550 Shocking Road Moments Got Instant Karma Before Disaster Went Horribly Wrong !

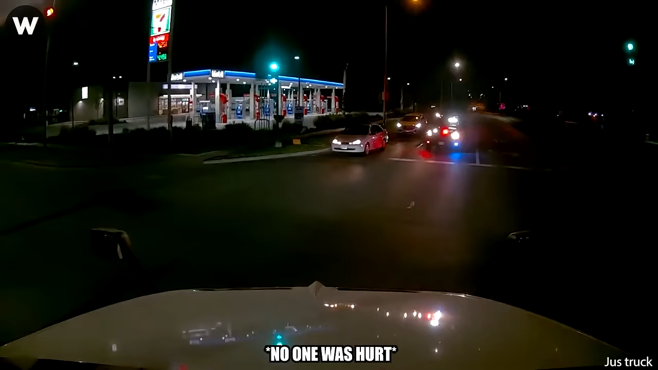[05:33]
It's important not to replicate this. It's a lesson for all of us.
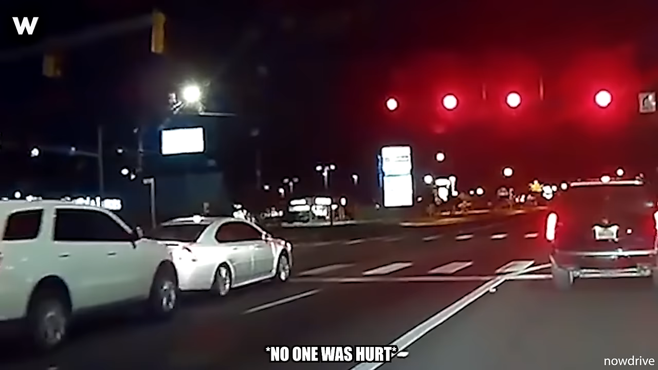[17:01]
He even went at a moderate speed, but still crashed into the car in front, while the red light signal hadn't yet ended. Fiery collision rocks Highway 401 in Toronto, Ontario, as a fuel tanker swerves, engulfing the area in a blazing inferno.
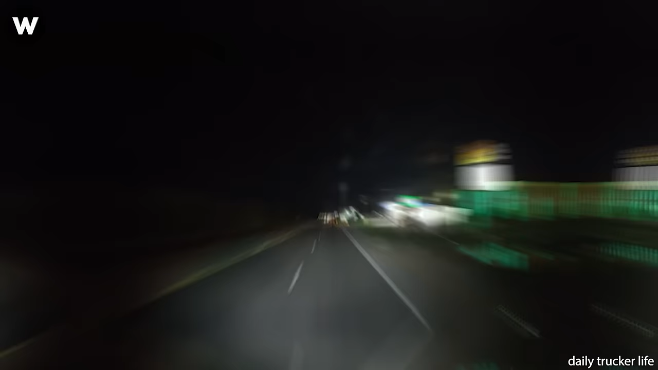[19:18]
This man is either drunk, bad at driving manually, crazy, or some mix of the three.